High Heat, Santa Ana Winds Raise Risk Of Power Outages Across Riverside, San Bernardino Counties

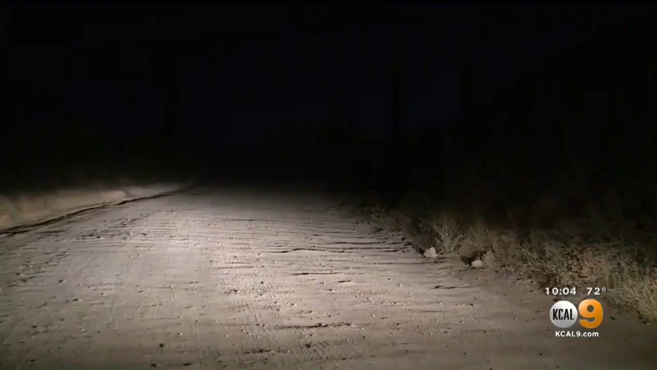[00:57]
Those people had a dark drive down dirt roads after Edison de-energized two circuits and unincorporated communities between Beaumont and Banning.